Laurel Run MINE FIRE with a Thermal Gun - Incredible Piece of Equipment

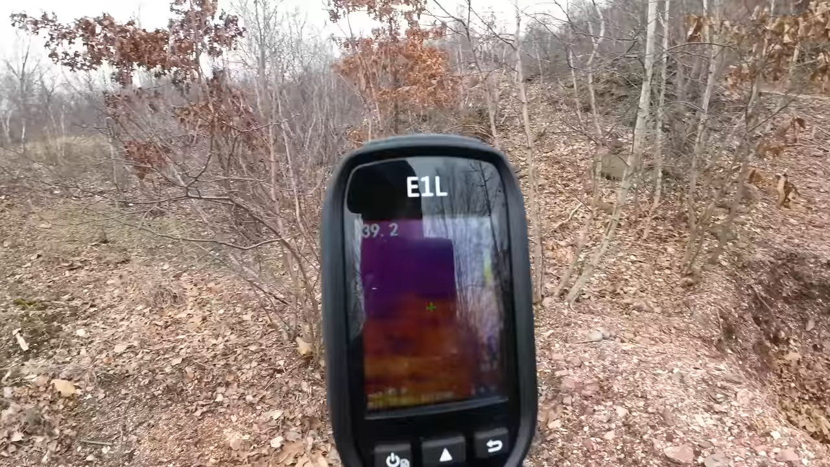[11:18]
our way about to see what else we could find along the way all
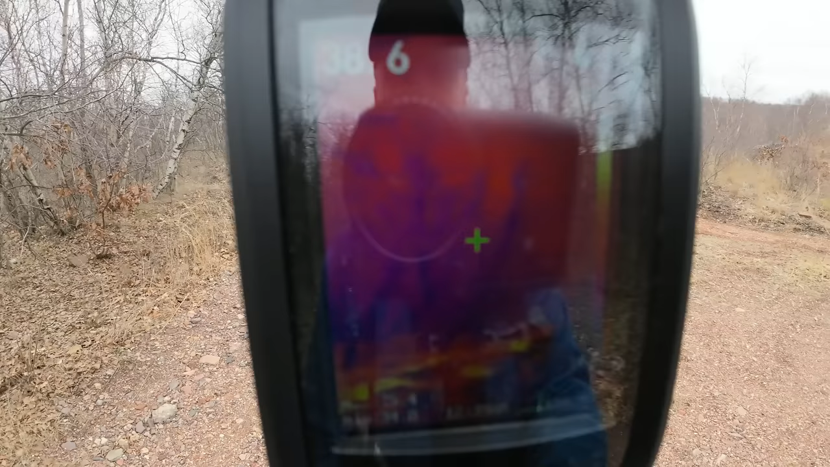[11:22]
right i think we may have found ourselves a hot zone see
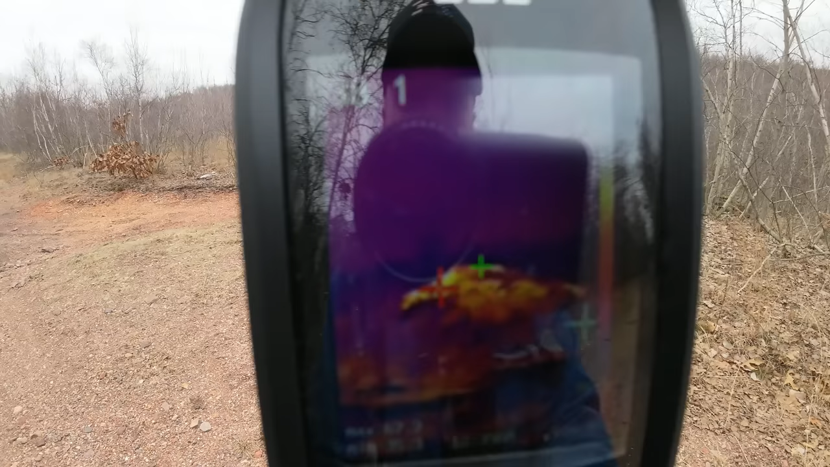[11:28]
that on the camera it's bright yellow there's actually some steam coming out let's
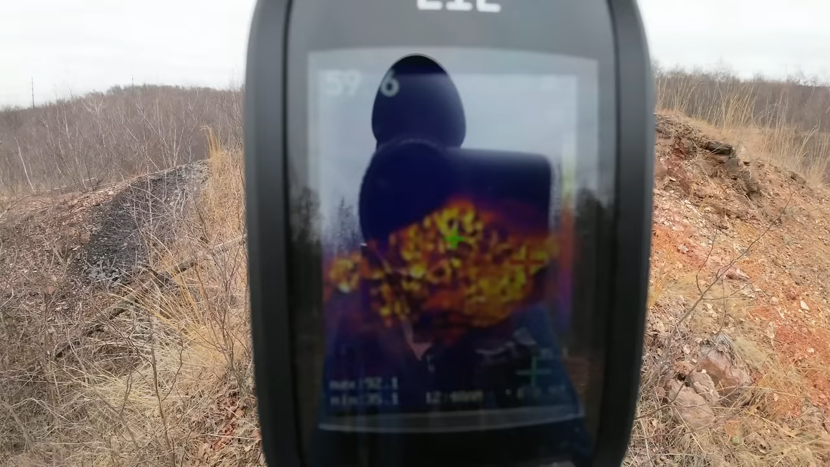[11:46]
whole embankment here is just glowing on the camera and there's just
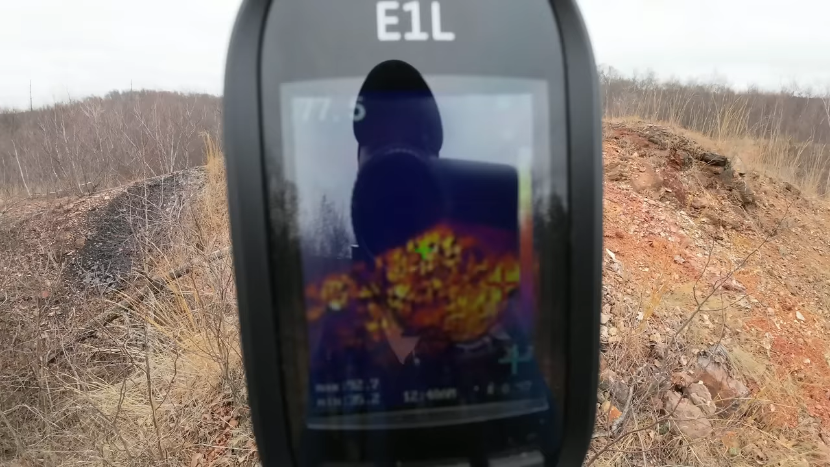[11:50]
steam slowly coming out of it it's actually a mountain of ash this is burned coal
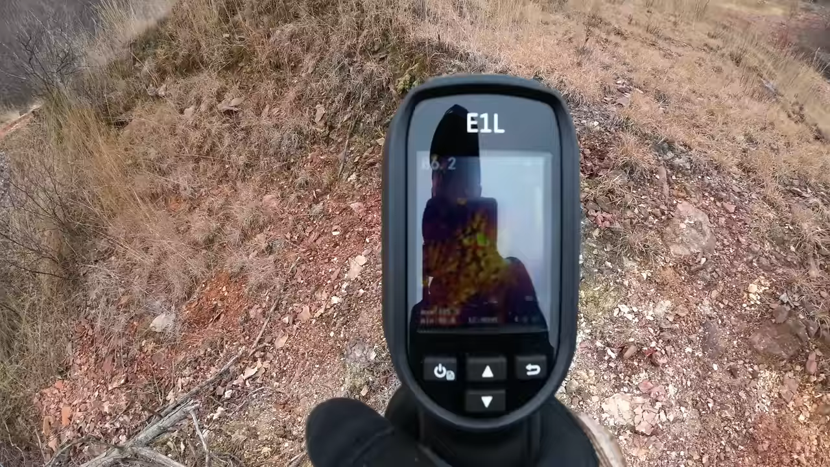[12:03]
and you can clearly see it on the camera here we're
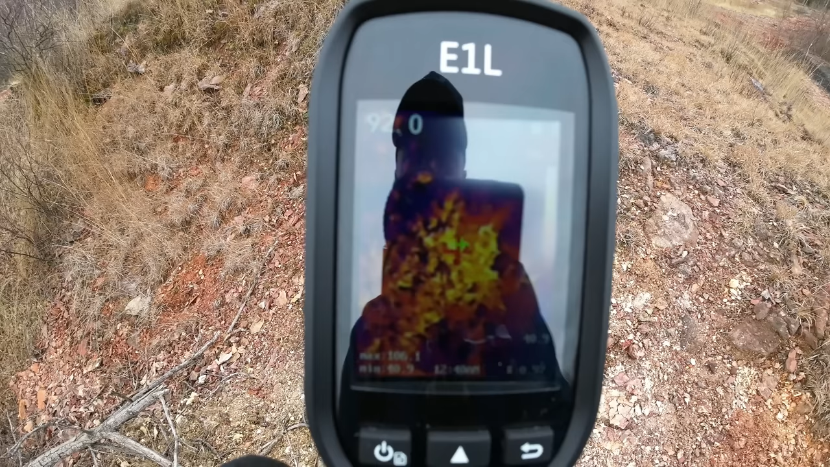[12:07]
getting temperatures over 100 degrees here at the surface 106 it's reporting
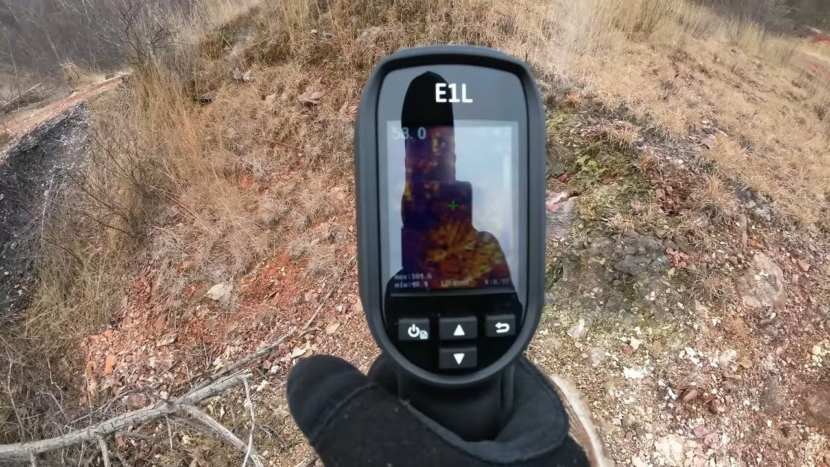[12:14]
i'm going to snap a still image so you guys could see
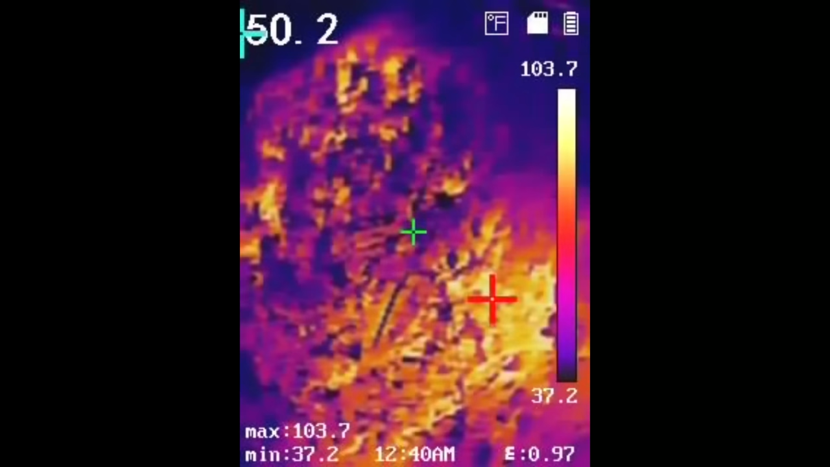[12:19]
so this is an area i haven't seen before but is burning right now and even underneath this embankment there's no steam coming out but
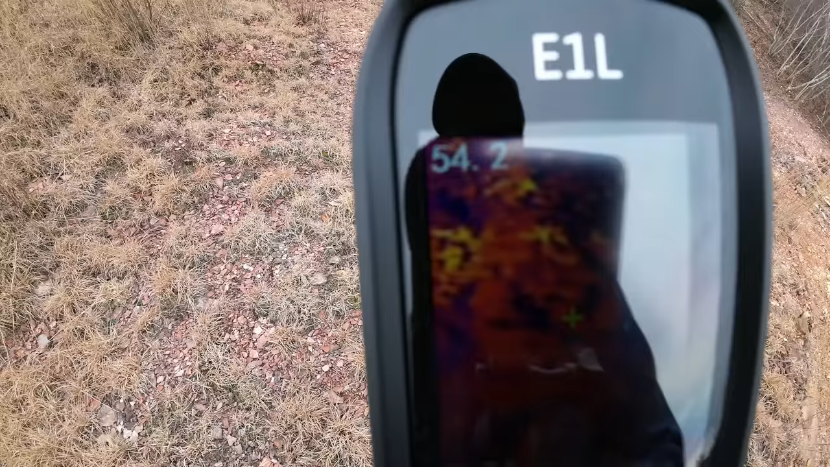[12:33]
it is warm it's in the 50s there's actually a lot of burned coal here a lot of ash
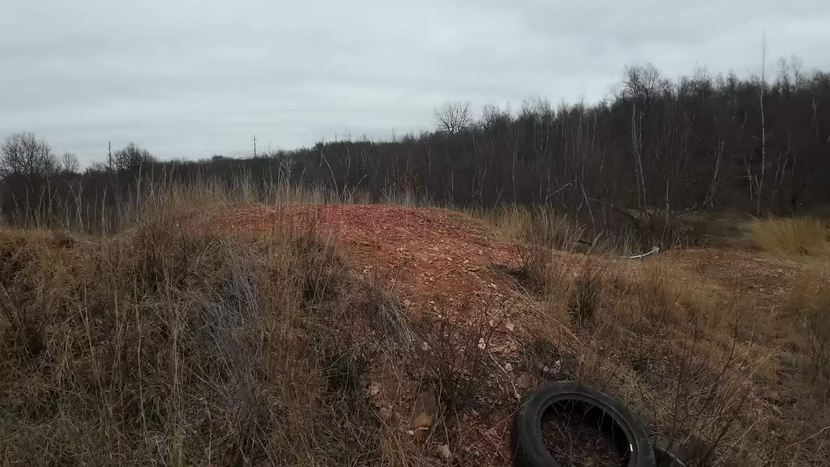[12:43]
oh yeah this is a whole hot zone here which
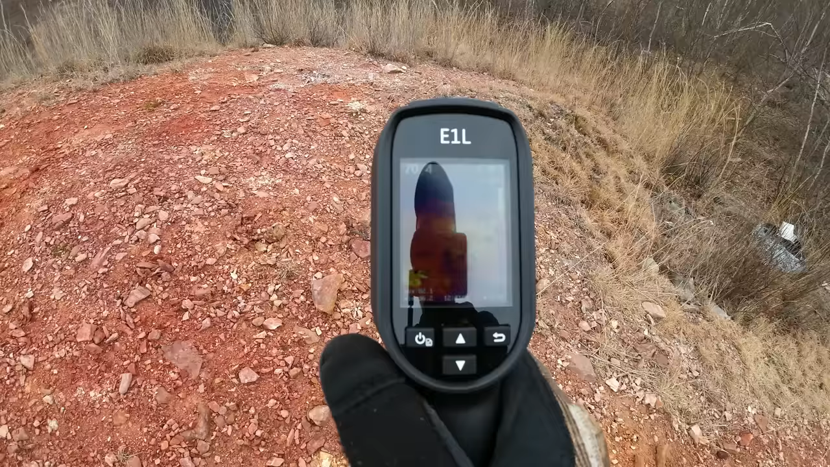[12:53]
you can't really tell from the naked eye but this camera
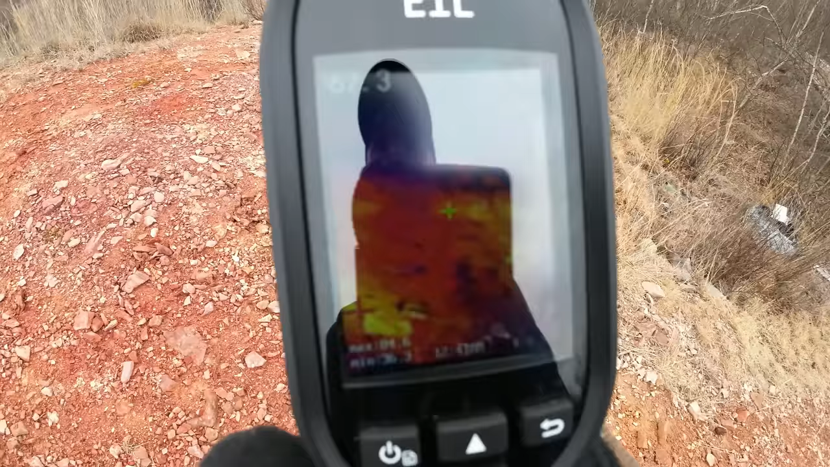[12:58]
is picking it up it's near 70 degrees right here i just wish there wasn't this
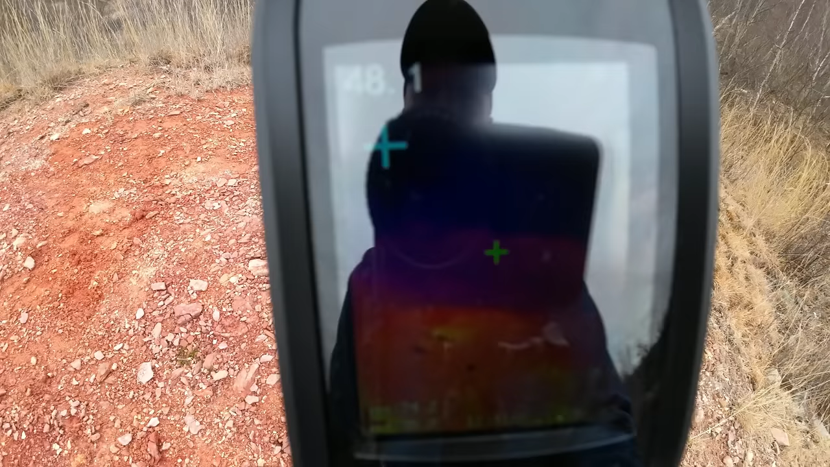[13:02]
massive glare i do apologize about that but this is pretty interesting
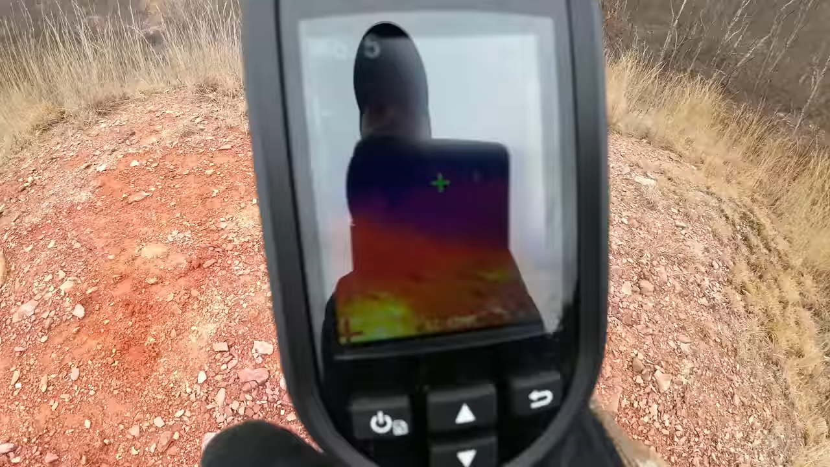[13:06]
to be able to see what is underneath the ground
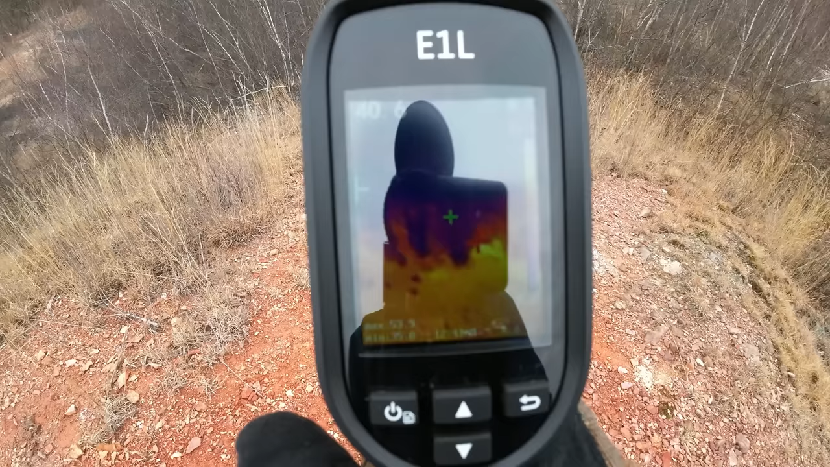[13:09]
even though there's not much evidence in certain areas it's just barren landscape little